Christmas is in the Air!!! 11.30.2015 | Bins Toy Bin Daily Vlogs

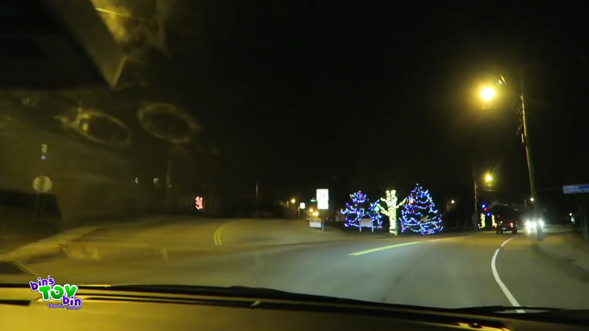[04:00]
So, Moore Park, the local park here for the first time ever. Really decorated for Christmas. And we thought we'd do a drive by and show you guys. This is our first time seeing it too. Yeah, it's really, really nice. We're going to pull in and get a closer look.